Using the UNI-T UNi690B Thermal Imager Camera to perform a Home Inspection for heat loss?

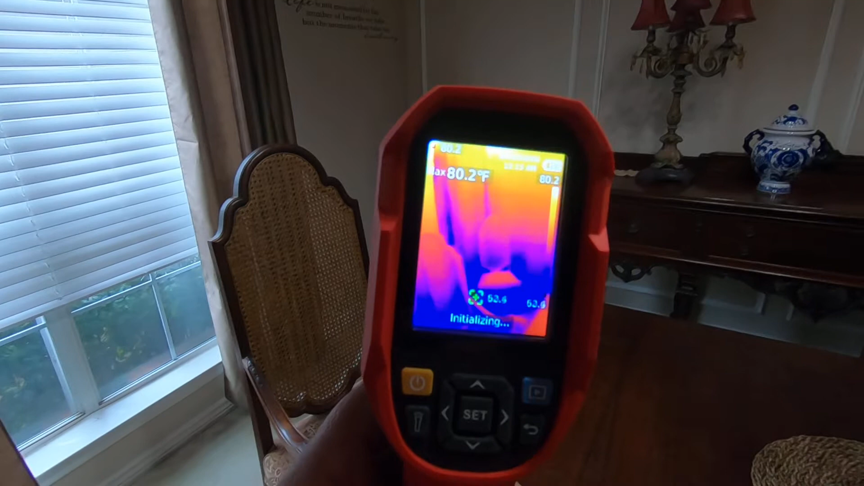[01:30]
On screen: max 80.2°F
a very good camera in my opinion especially for the price
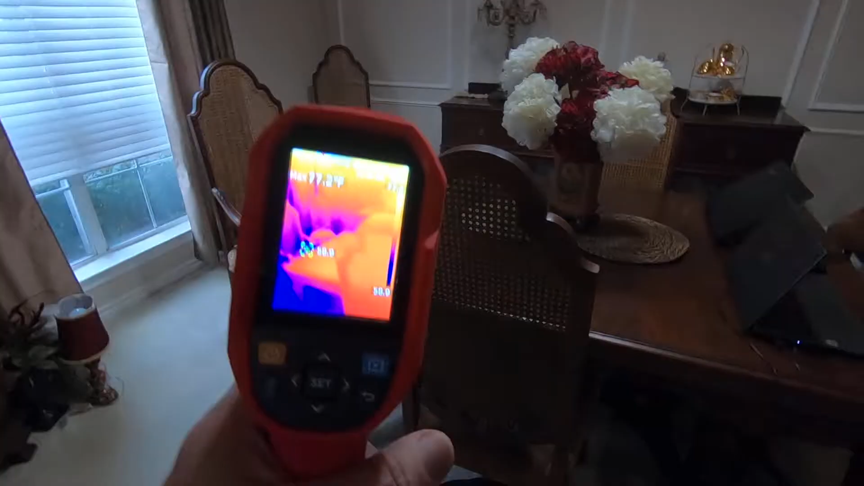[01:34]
so we'll start off here in the uh wife's office first we'll start with the dog
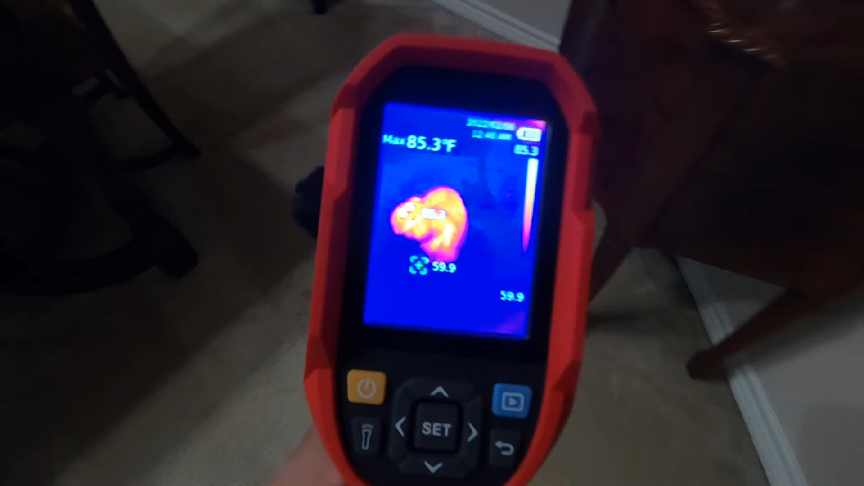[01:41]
On screen: max 85.3°F
so if you're wondering about wildlife there we go
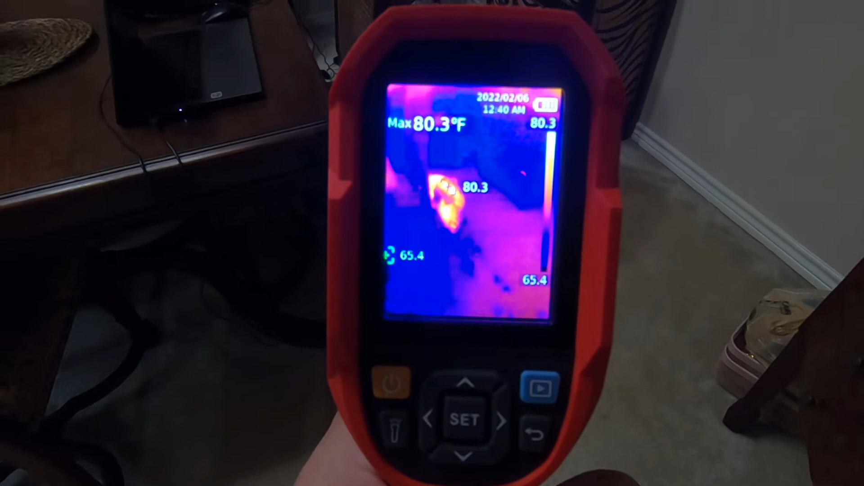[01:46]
On screen: max 80.3°F
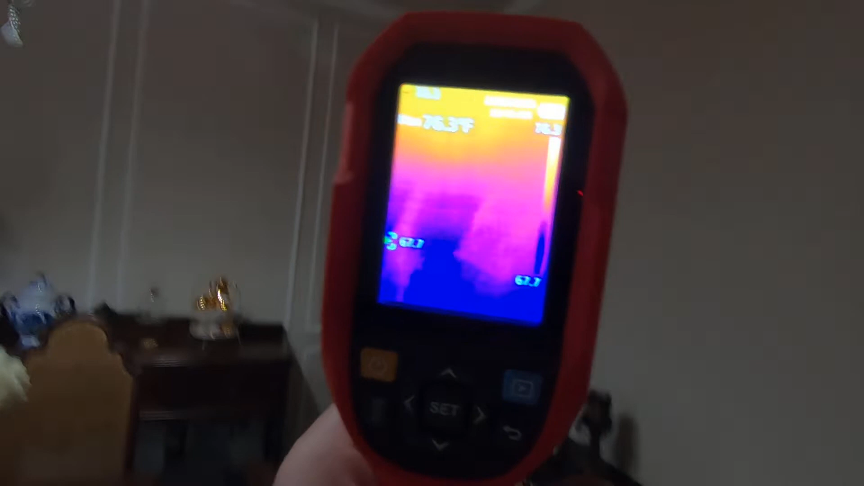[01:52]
got us a dog okay so I'm just going to point it up at the walls and ceiling and we'll
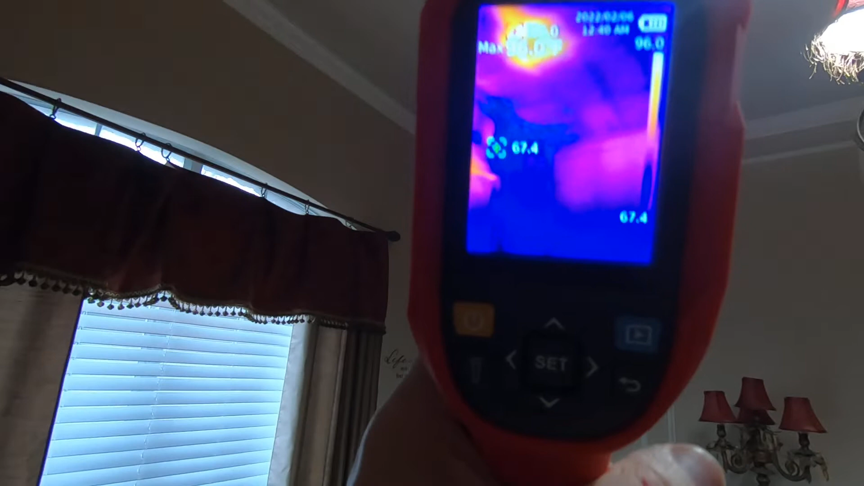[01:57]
see what we can see of course there's a register and it
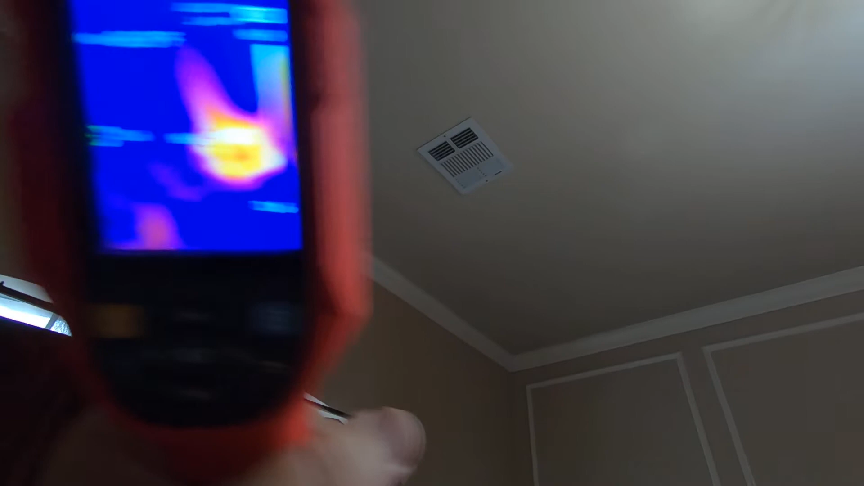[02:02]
is blowing heat right now you can see a very good pattern of where
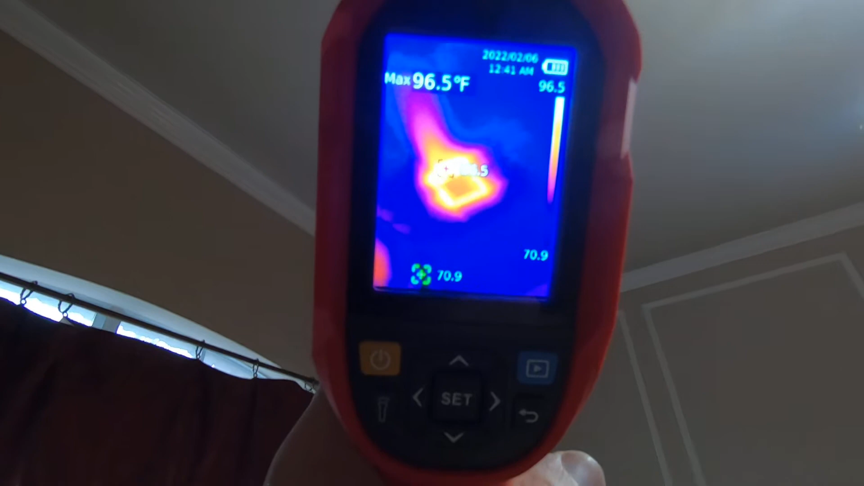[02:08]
On screen: max 96.5°F
the heats going but as far as a home inspection I think what you're probably
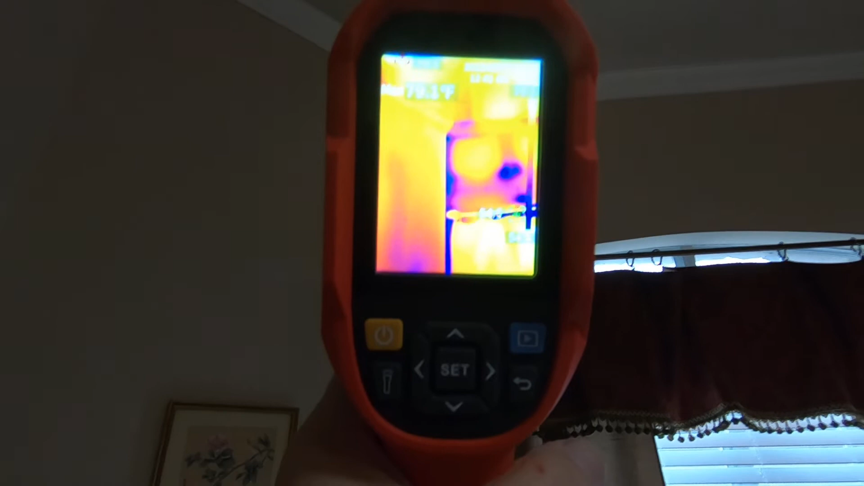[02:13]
interested in is like things like that you know you can clearly see cold spots on the wall there's a cold spot right there in fact I'm going to snap a picture of that
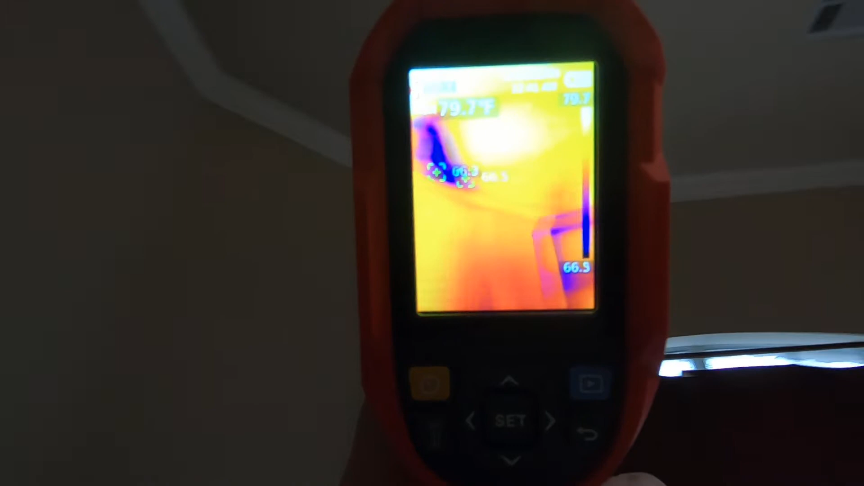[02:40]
to see how clear the pictures are
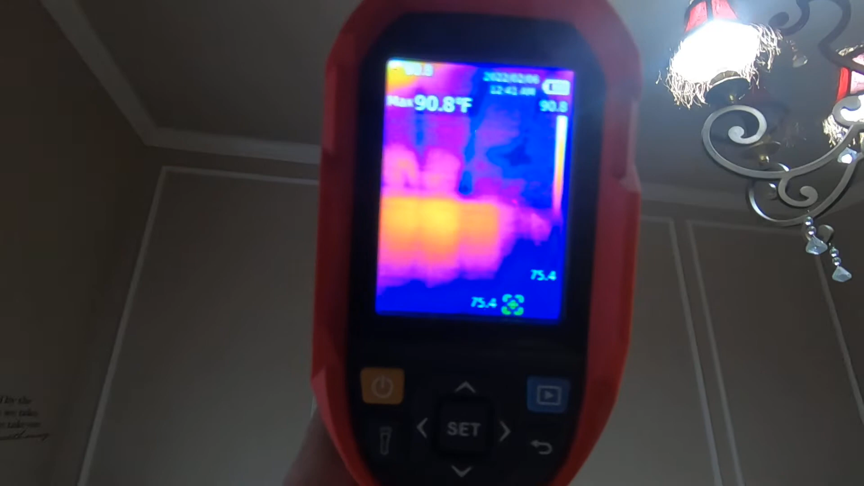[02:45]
On screen: max 90.8°F
in the video and you can clearly see the joist
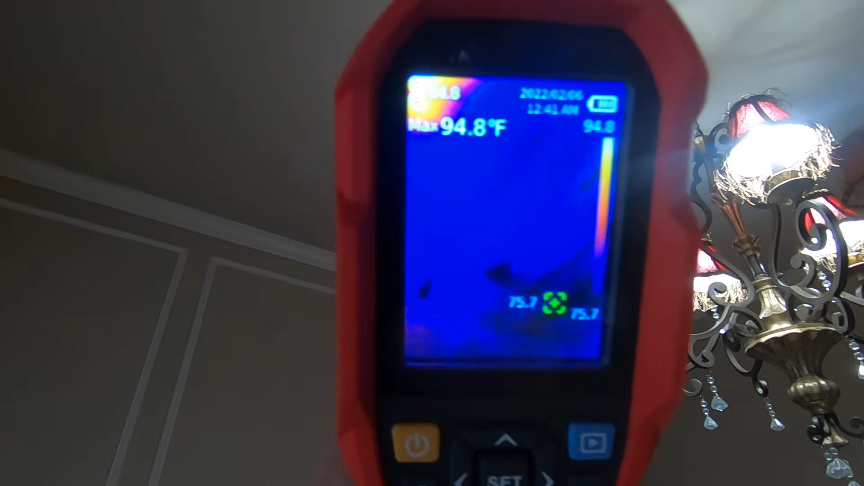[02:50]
On screen: max 94.8°F
hopefully you can see that it's kind of hard hard for me to see through the camera so hopefully
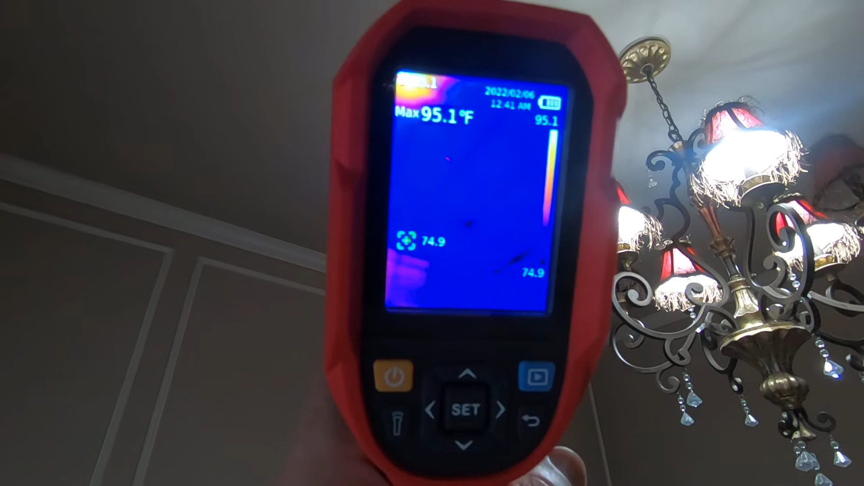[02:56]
On screen: max 95.1°F
the camera is actually picking that up in fact I'll snap a picture of that just so you can kind